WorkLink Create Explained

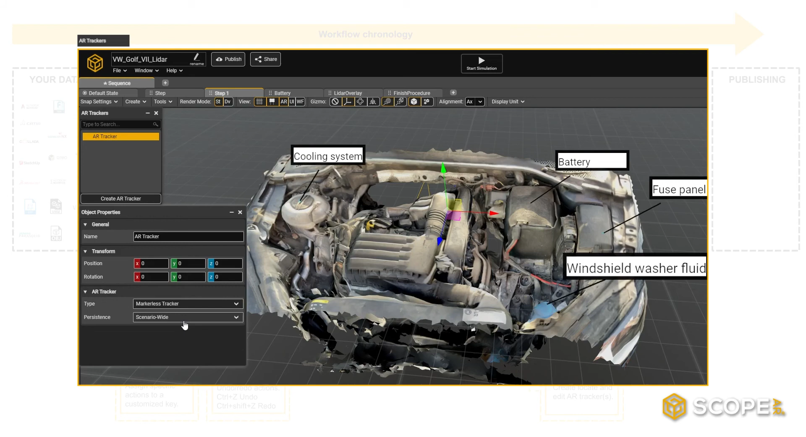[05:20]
There are three tracker types you can choose from, and you can even use multiple trackers within the same scenario. One option is to use a markerless tracker. By default, a markerless tracker is created in the XYZ origin of the scene, but you can translate it to any plane or location you like.